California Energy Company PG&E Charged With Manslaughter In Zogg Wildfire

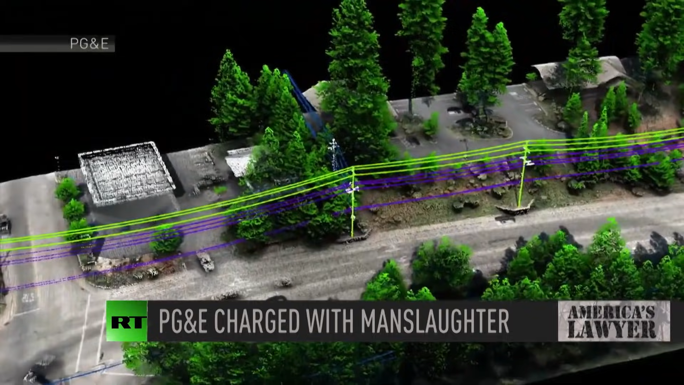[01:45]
We have a problem. 2019, the tree is going to fall over on this distribution line. And if it does, it's going to cause a fire.